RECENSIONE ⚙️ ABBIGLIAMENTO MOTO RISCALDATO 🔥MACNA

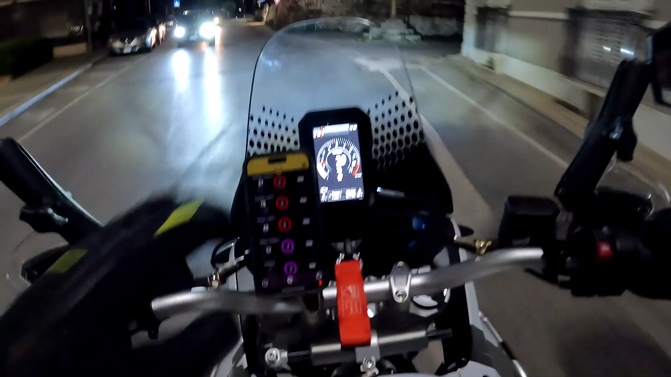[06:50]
Non so se riuscite a vedere sullo smartphone.
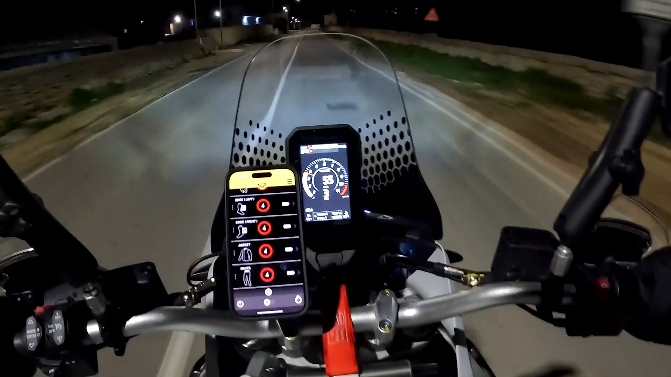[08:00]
Allora c'è un piccolo problema che ho riscontrato che collegandolo alla moto, quindi magari può capitare che si scende dalla moto e quindi stacchi l'alimentazione. Quando si risale su, quindi ricolleghi di nuovo l'alimentazione, ahimè bisogna accendere da pulsante tutto
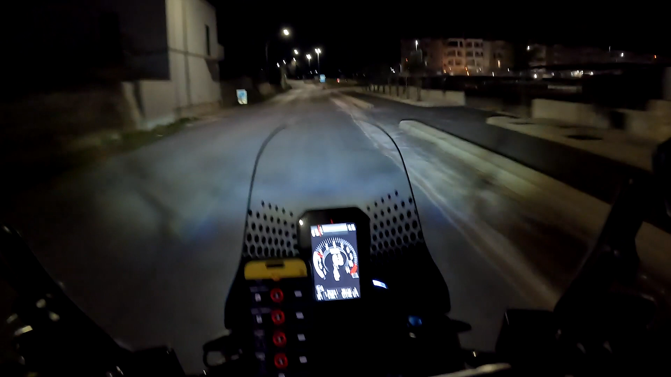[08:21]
l'abbigliamento perché altrimenti l'app non visualizza, non accoppia il dispositivo, non accoppia l'abbigliamento. Questo è un po' difficoltoso perché ovviamente ogni volta che sali ti devi accendere il pantalone,
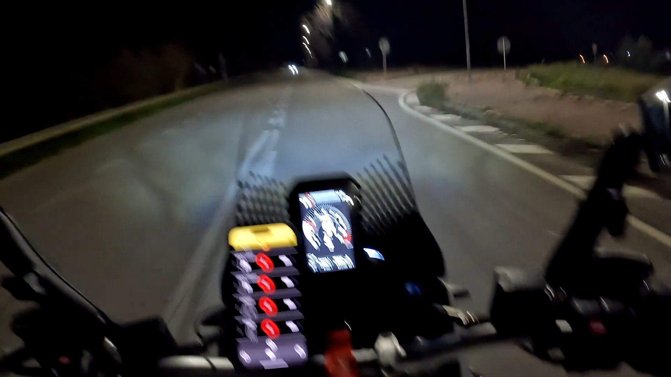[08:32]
la giacca, i guanti, le calze. Quindi questo è un po' fastidioso. Poteva essere una cosa utile che una volta alimentato l'abbigliamento si accendeva almeno tutta la parte bluetooth. Allora percepisco adesso nella giacca calore bello piacevole, nella schiena, nel petto, i guanti veramente caldissimi.